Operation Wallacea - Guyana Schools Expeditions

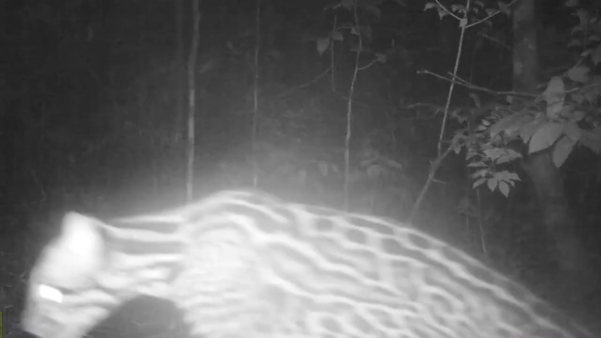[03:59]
For this project, that's jaguars, ocelots, pakas, even possibly tapirs.